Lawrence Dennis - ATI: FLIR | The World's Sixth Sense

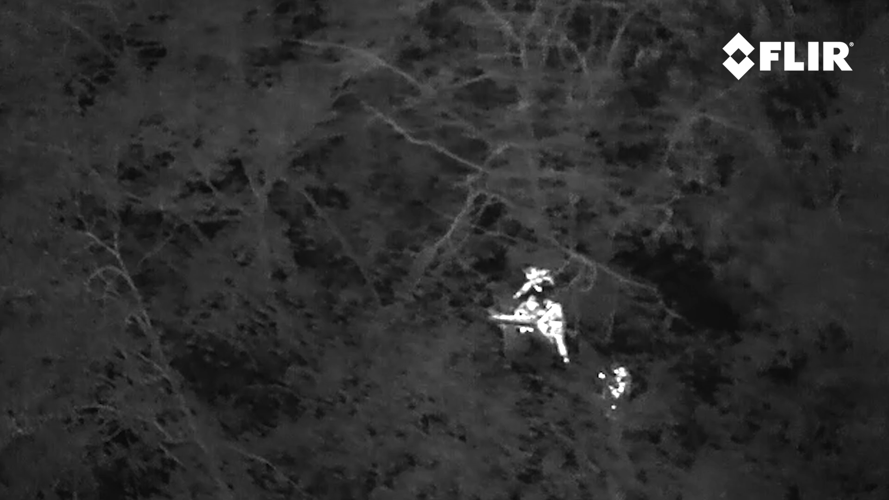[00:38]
With that new information that we can get from FLIR technology, we can fix inefficiencies.
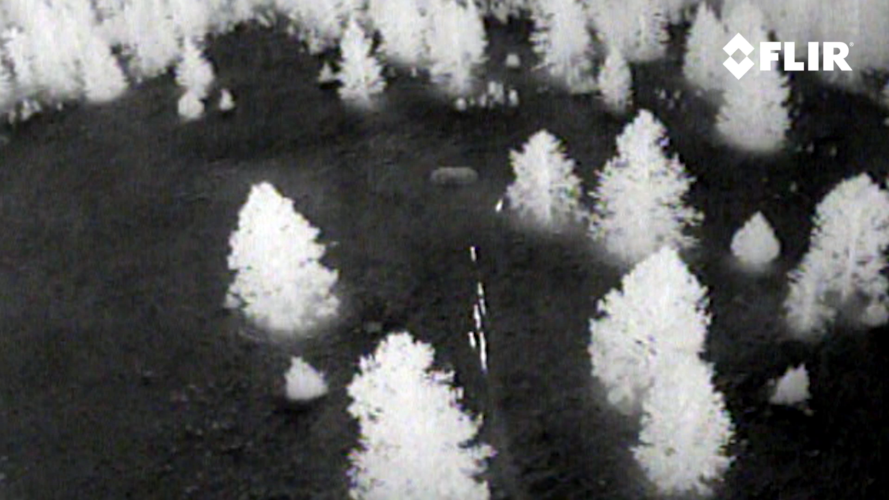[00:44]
I was putting normal full-size FLIR cameras underneath my helicopters and doing roofing inspections.